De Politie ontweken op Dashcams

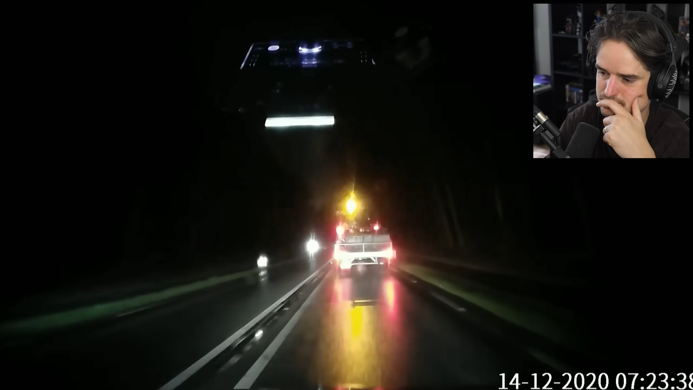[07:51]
That's a big no-no. Het is een beetje deer in headlights idee van... ah, ik ga totaal niks veranderen... terwijl er 2 grote witte lampen op me afkomen. Het is niet heel schön.